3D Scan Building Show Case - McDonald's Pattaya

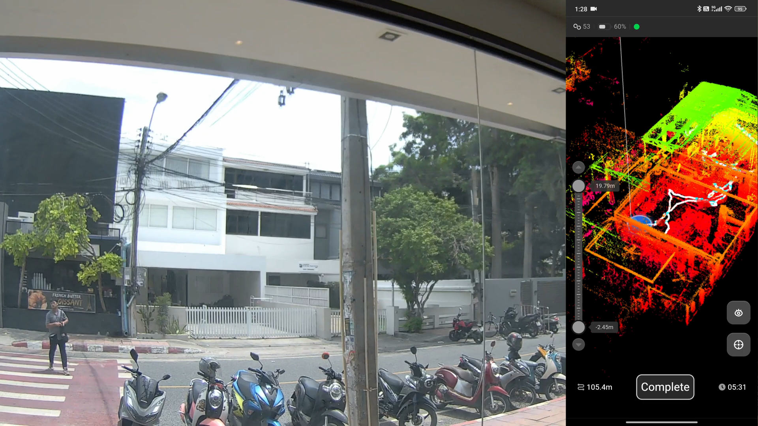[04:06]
Now the scanner will see the first image that it sees when starting. So now this is the starting point and it will do some error correction inside of the software.
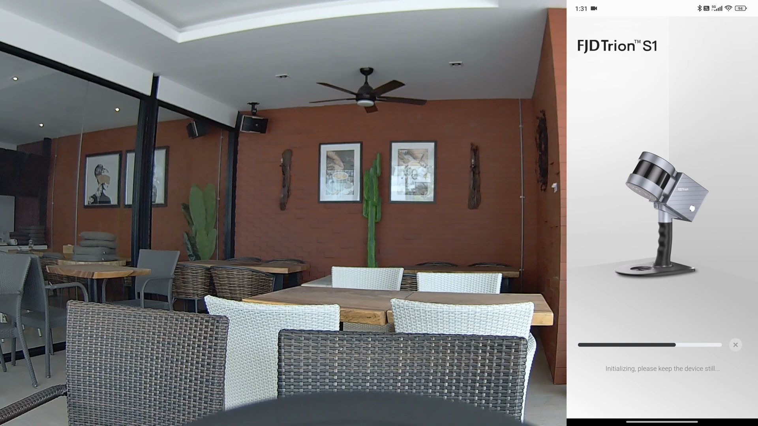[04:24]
This is the second scan. I am going to scan the outside of the building.
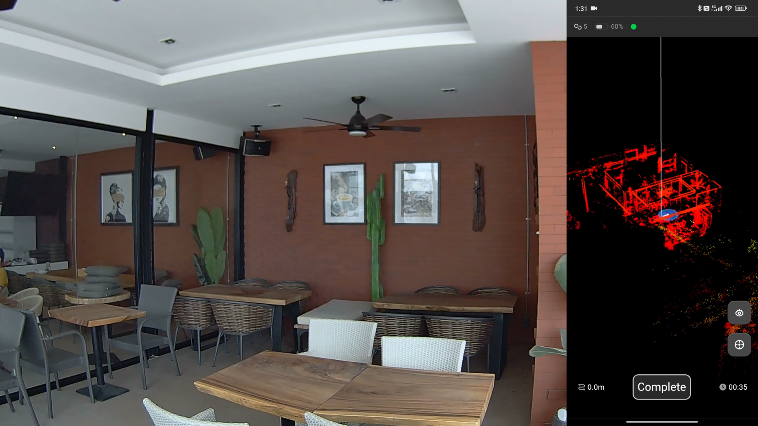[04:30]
Actually, I can do a continuous scan but I can't keep the electric door open so I need to scan it separately. Walking backward when scanning is very common when using SLAM scanner.
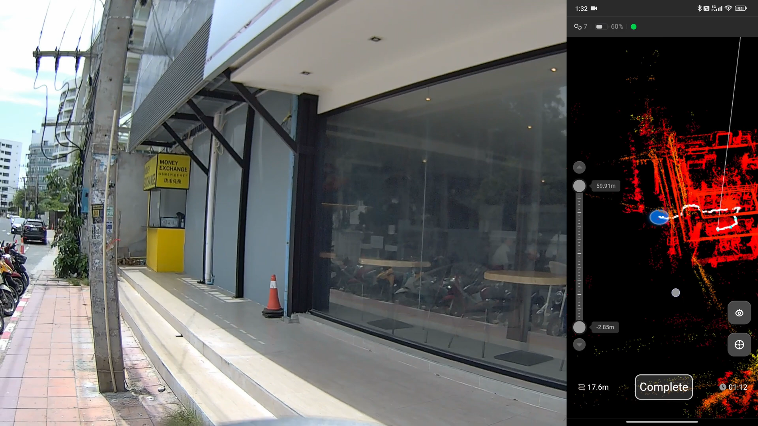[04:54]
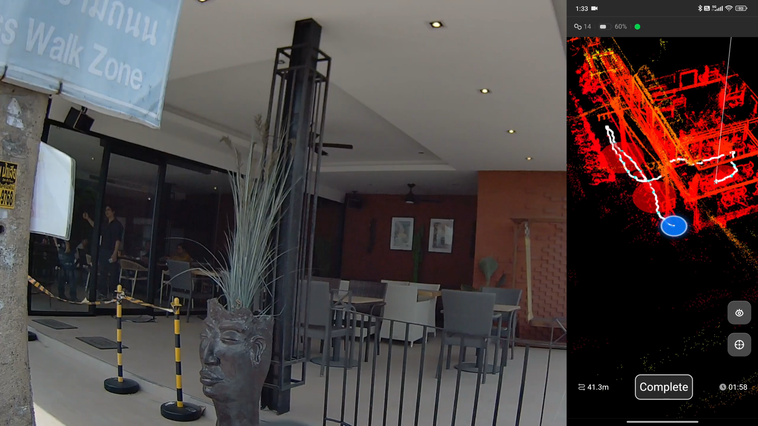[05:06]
You can notice that there is a green dot on the mobile phone display.
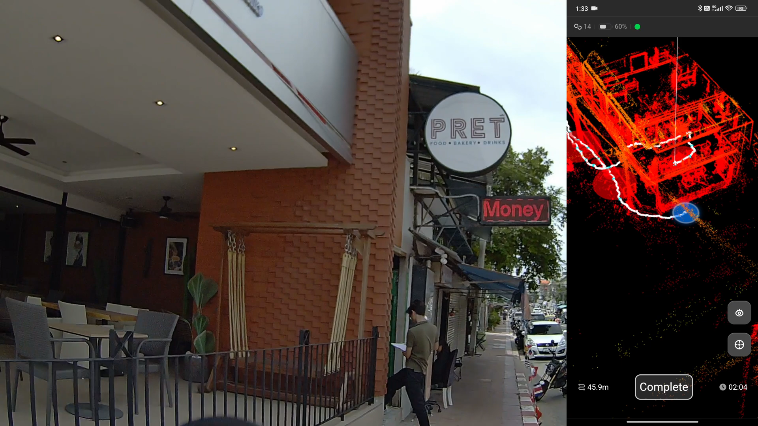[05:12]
This indicates the quality of the tracking of the scanner.
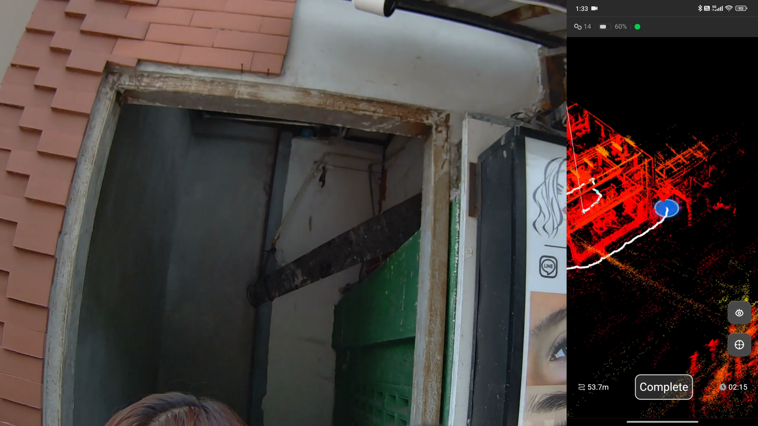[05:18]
If it turn orange or turn red color, it means that the scanner start to lose the track.
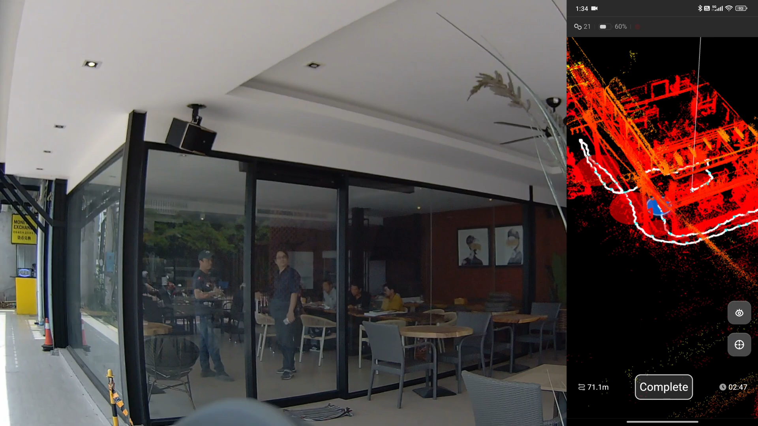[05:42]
Same as before, I am moving back to the starting point to complete the scan.
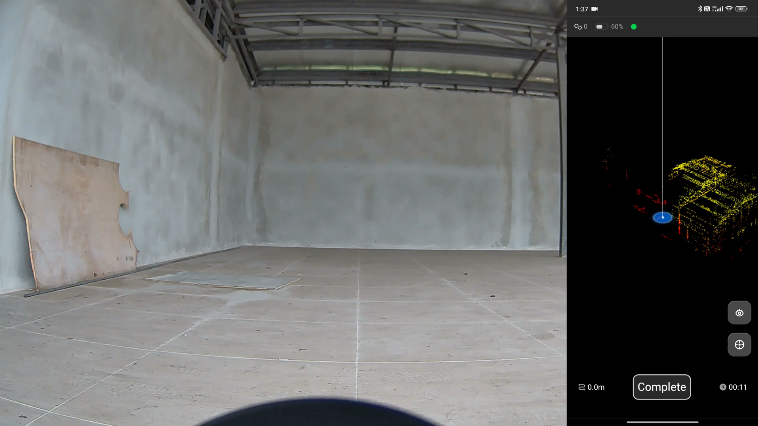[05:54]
This is my third scan and this will be my final scan on the second floor.
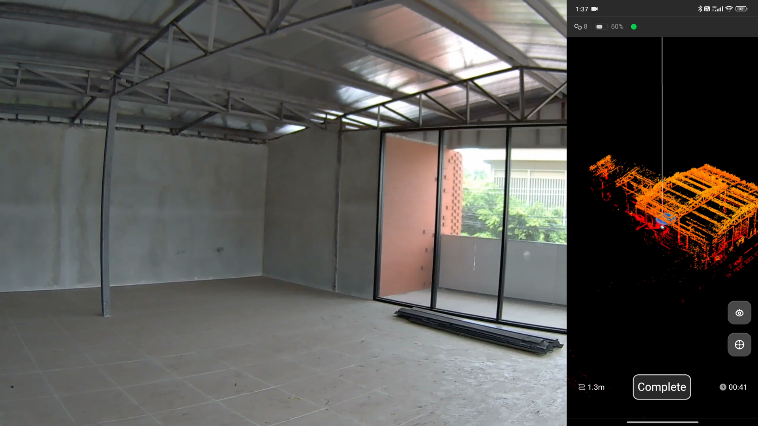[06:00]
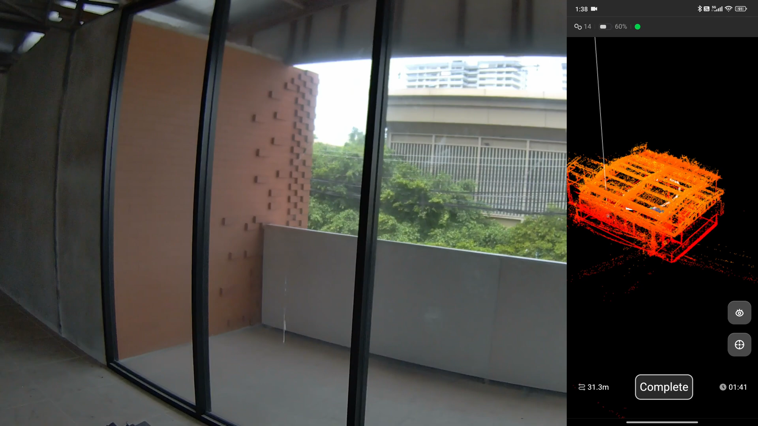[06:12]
Same as before, I am walking out the door in a backward position.
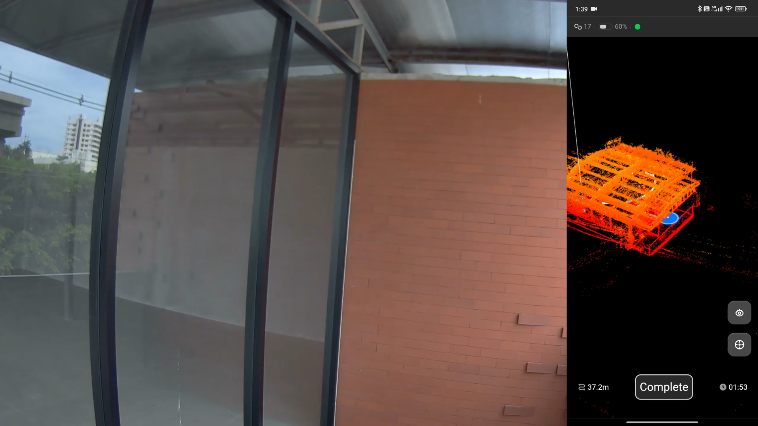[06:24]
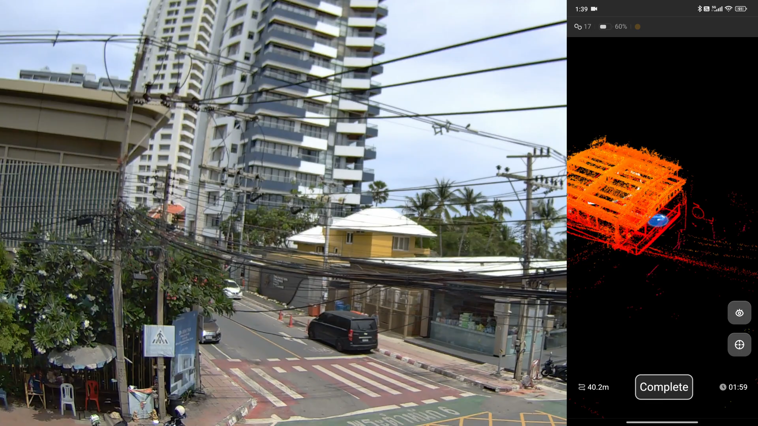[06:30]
I am sticking my hand outside of
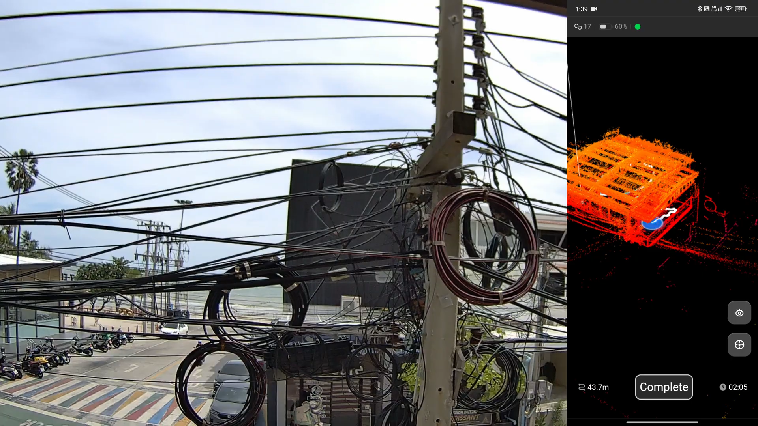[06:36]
the handrail so that the scanner can see some of the wall and the objects below.
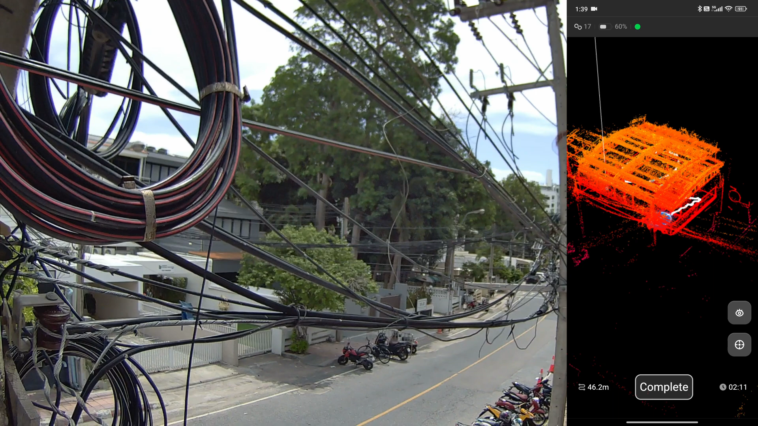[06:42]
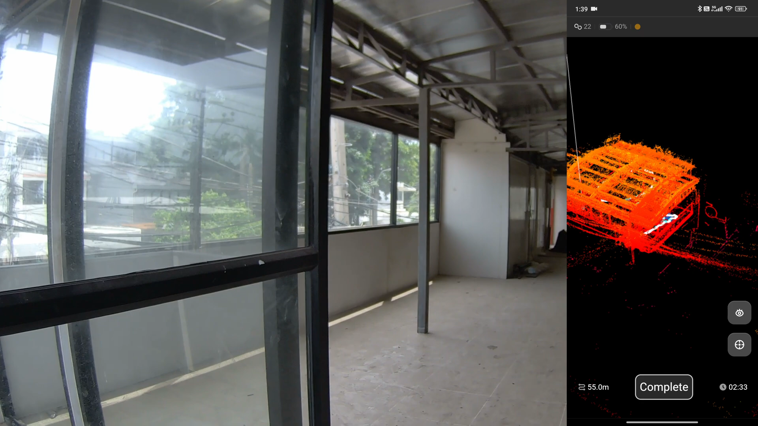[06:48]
The scanner already have the information of the room that has been scanned so it can just walk right in.
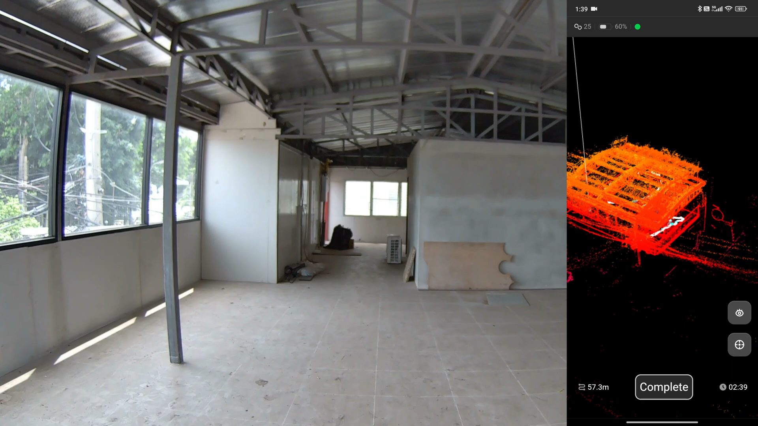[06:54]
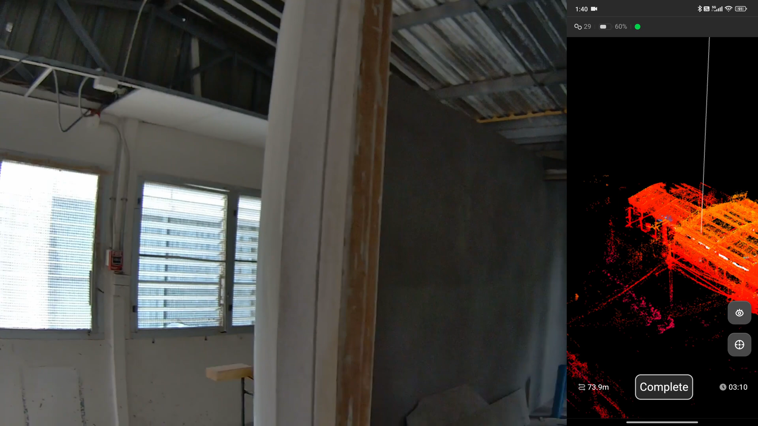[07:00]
Now I am going to enter the larger room here.
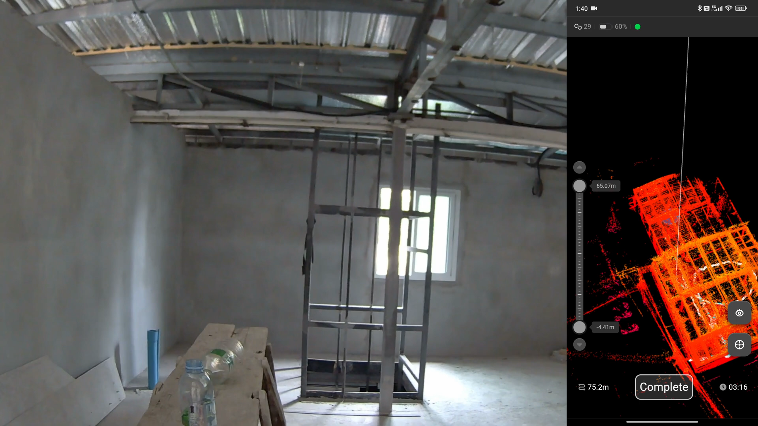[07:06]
Before that, I need to stick the scanner inside the room just a bit to let it see some